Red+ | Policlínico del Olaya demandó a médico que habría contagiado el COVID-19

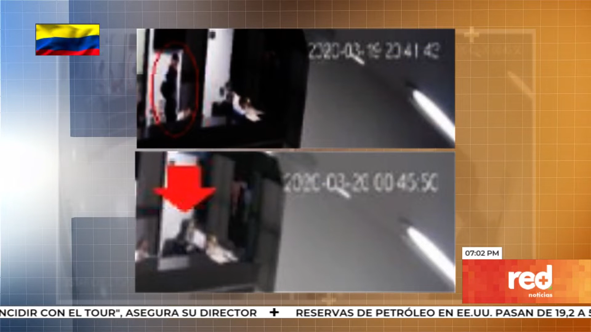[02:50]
La tercera imagen lo registra de nuevo llegando a su puesto de trabajo hacia las 6 de la mañana y en la siguiente se ve cómo se retira llevándose sus objetos personales.